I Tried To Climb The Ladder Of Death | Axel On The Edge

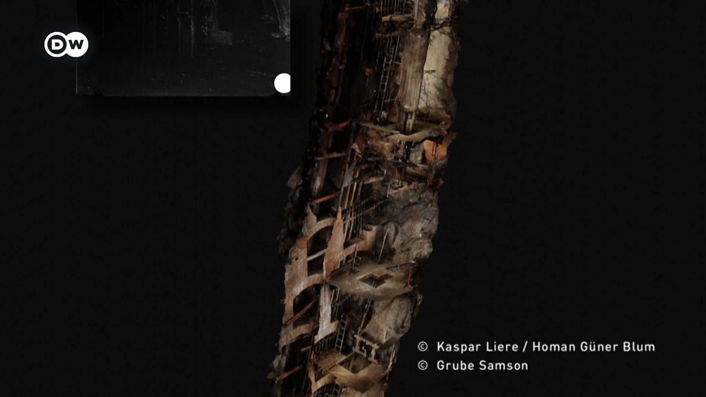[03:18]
The reason is quite simple. It follows the vein of the precious metals that were mined here.